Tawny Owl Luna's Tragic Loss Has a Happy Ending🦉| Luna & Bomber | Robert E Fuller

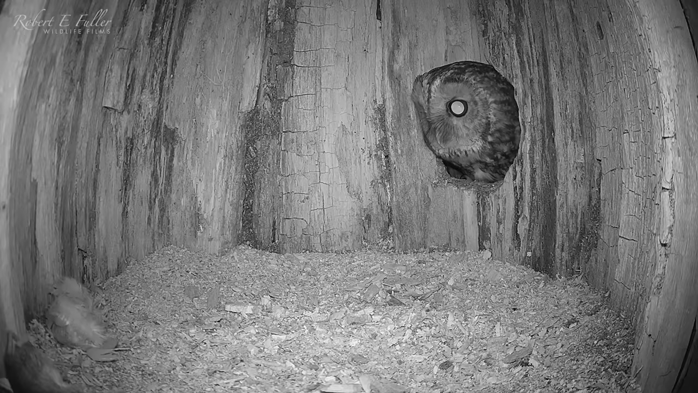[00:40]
He spots a bit of food I left out, but then here's a noise outside.
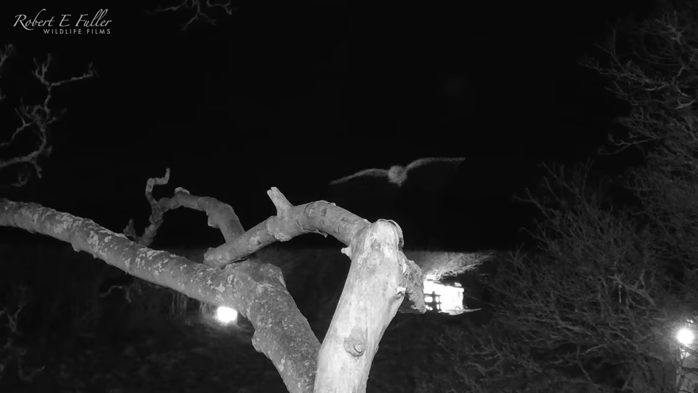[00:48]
It's Gilfie, a barn owl, and she wants a look too.
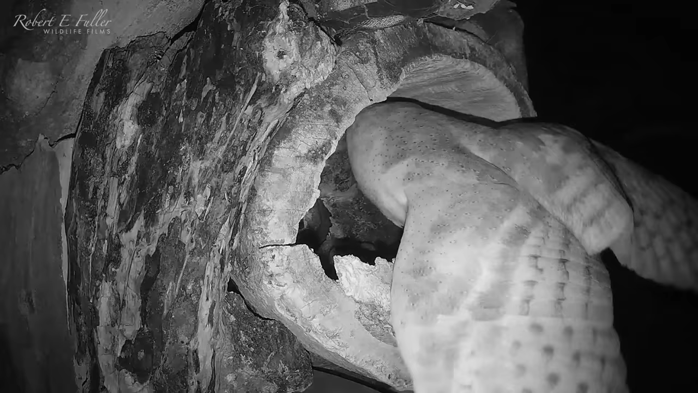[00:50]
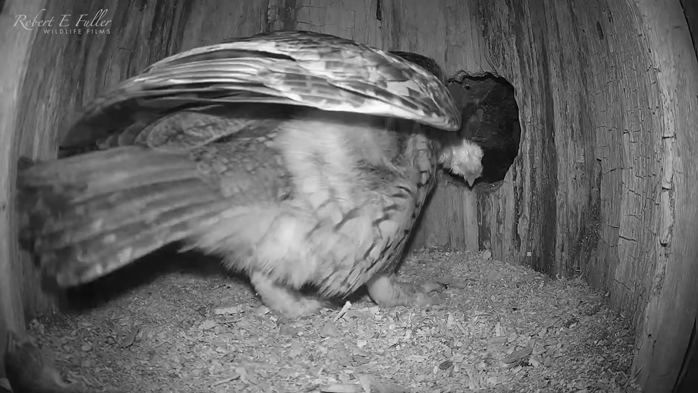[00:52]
Bomber has no choice but to fight.
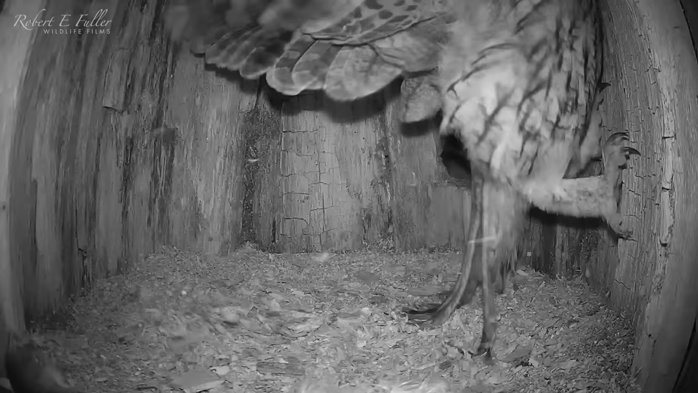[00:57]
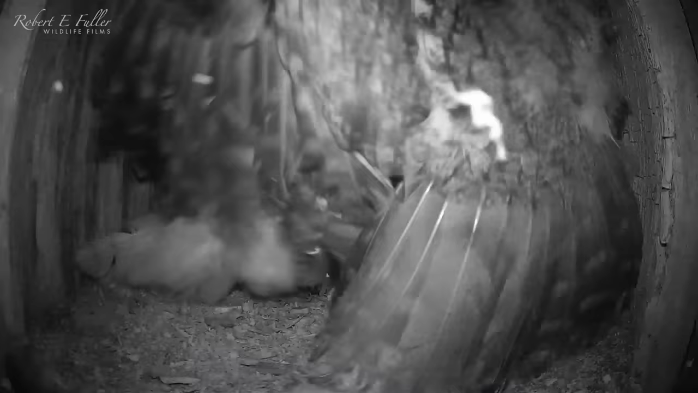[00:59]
The female tawny owl Luna hears the commotion and lands outside.
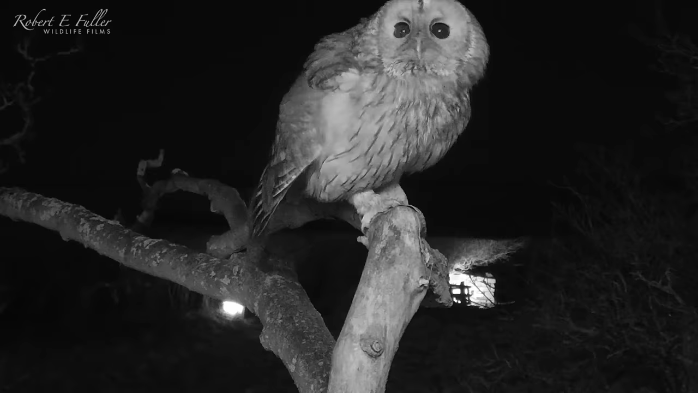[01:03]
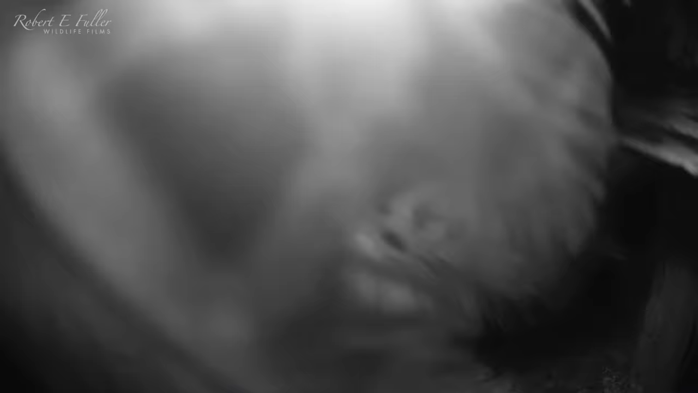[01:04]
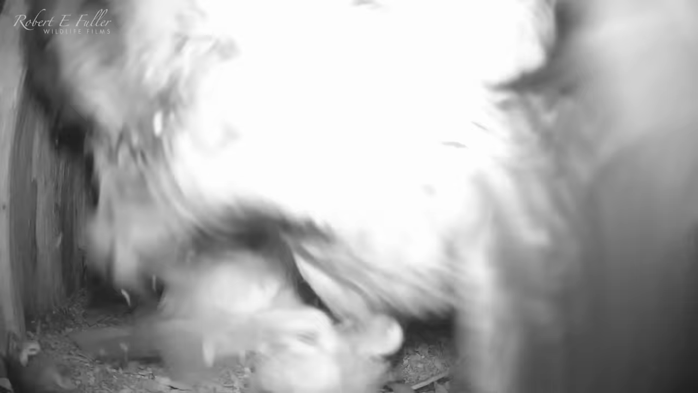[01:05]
It's a ferocious flurry of feathers and talons, and in the chaos Bomber escapes. Gilfie isn't far behind.
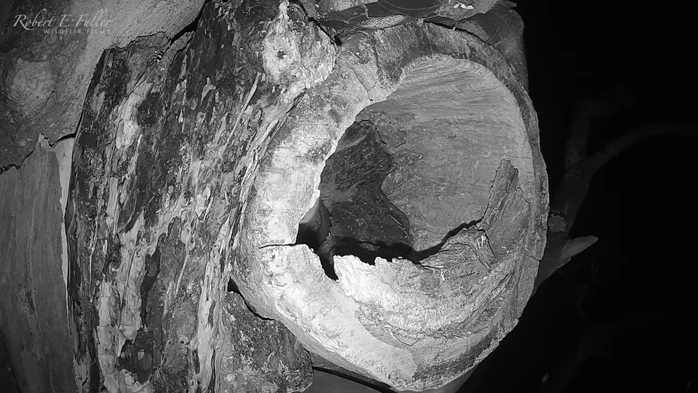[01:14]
Now it's Luna's turn to take a look inside.
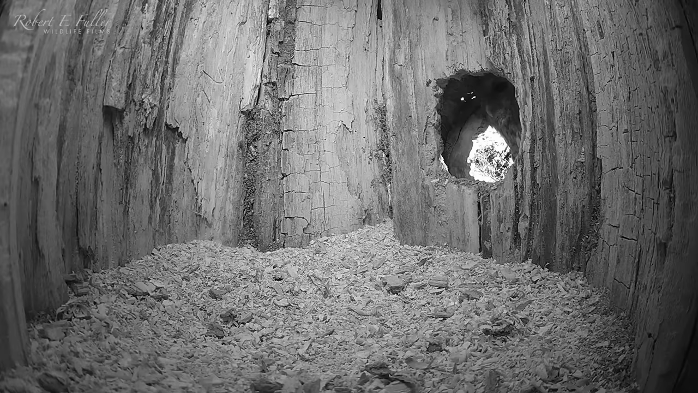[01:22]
She seems a bit confused by the changes. It's completely different from last year.
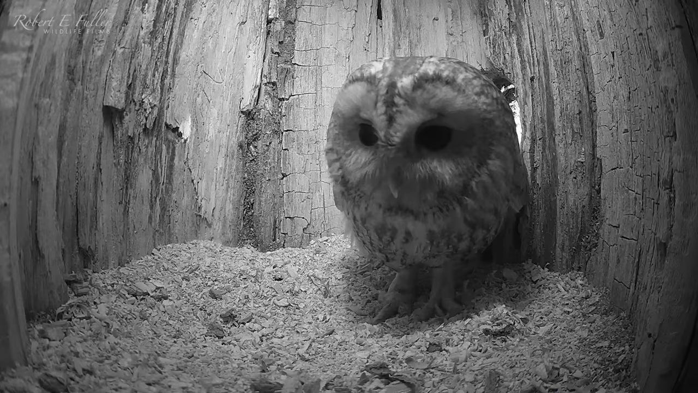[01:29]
The Luna's connection with this nest goes back a long way. Back in 2017 Luna was brought in as a rescued owlet and adopted by a surrogate mother in this very spot.
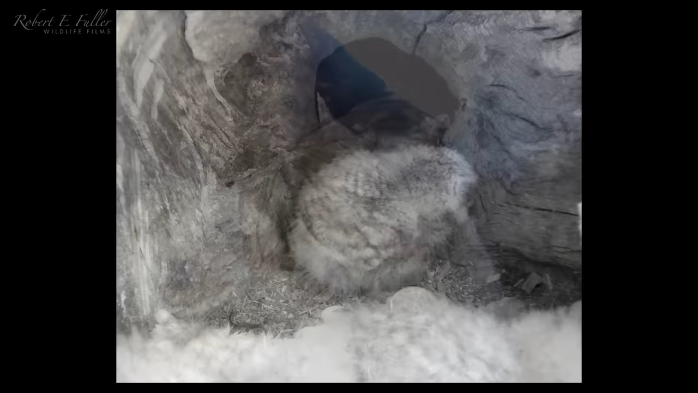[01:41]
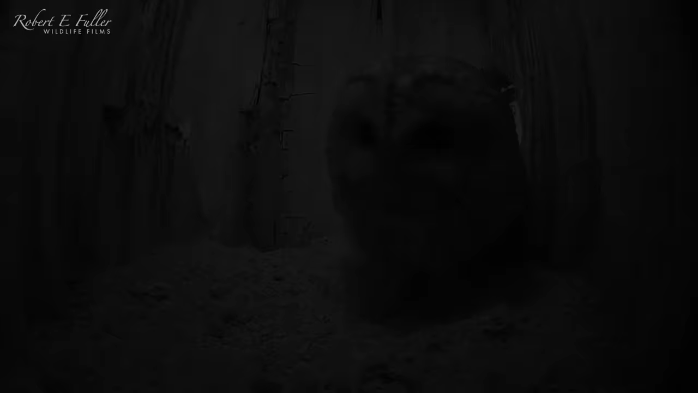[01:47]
Despite her puzzled expression she seems impressed with my work and starts to nest grape.
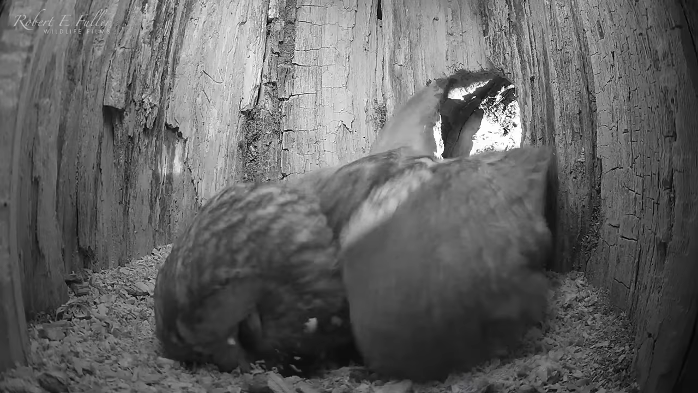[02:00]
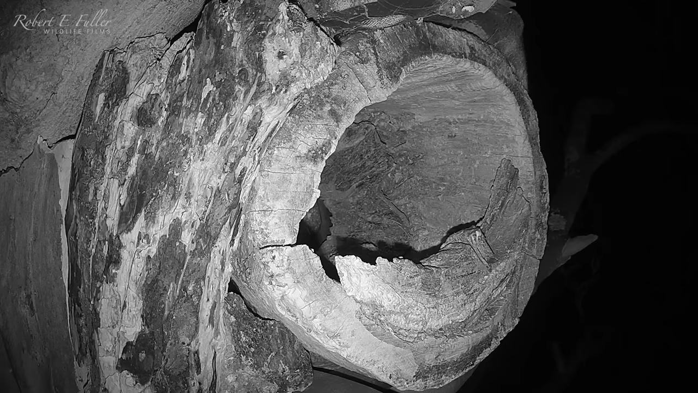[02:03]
Tawny owls make their nests in hollow trees and this grape will be a safe place to lay her eggs. As she leaves she calls to her mate.
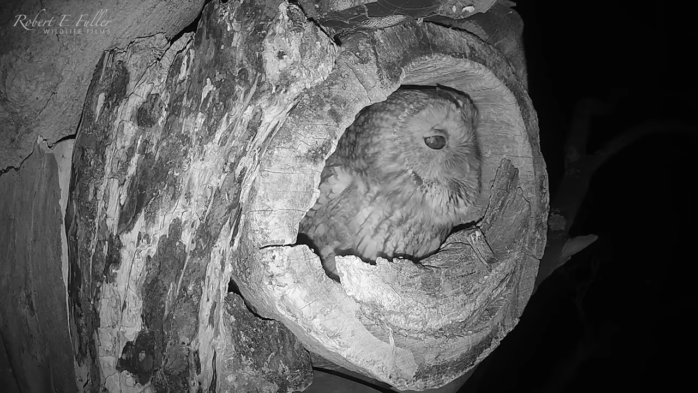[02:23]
And when she takes flight he's quickly in too.
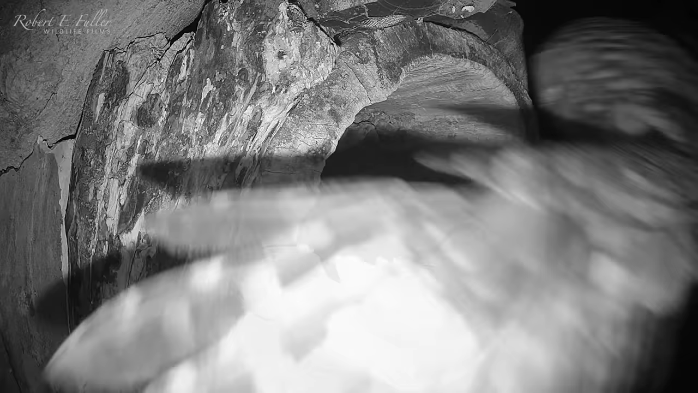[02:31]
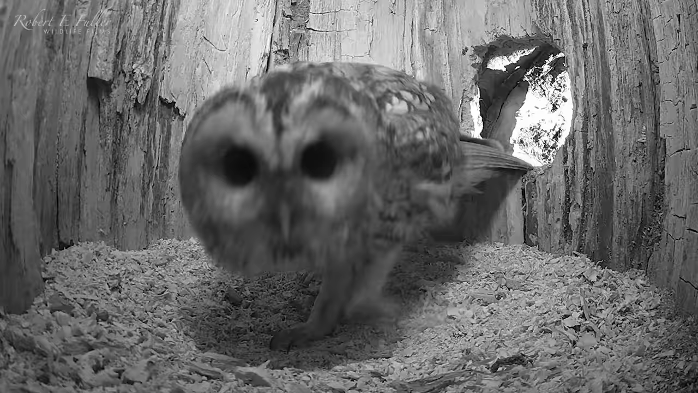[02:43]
Even male tawny owls have a go at nest grapeing.
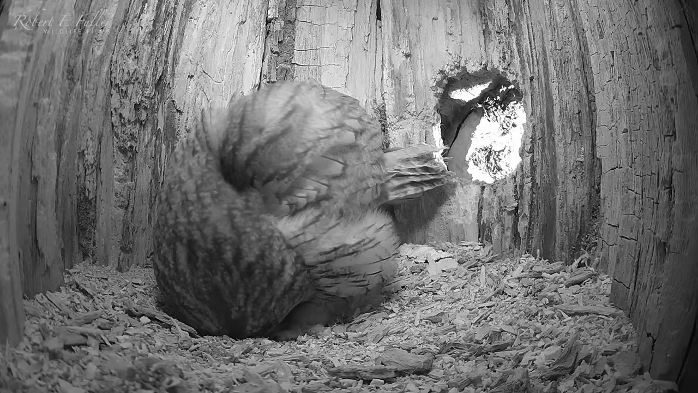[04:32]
It's great to get a better view of the egg as Luna stands to scratch.